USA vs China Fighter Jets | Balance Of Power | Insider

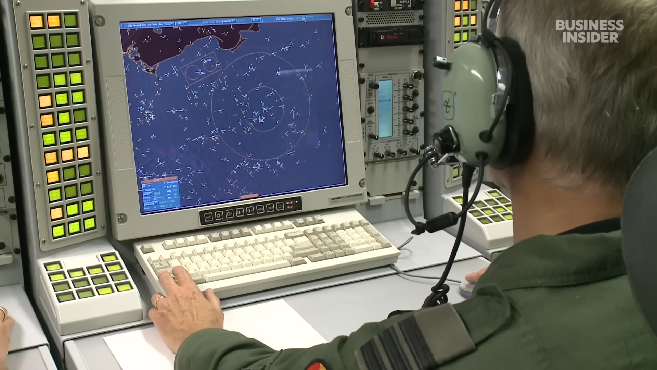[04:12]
It is that that creates the radar return an air defense crew
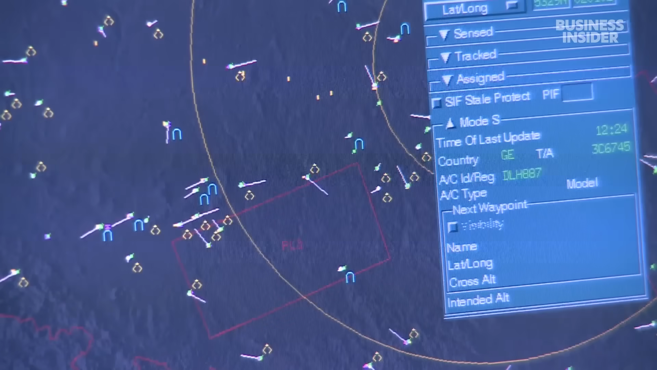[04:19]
is using to scan the skies and look for enemy aircraft. And so a fifth gen fighter is a fighter designed to have a very tiny,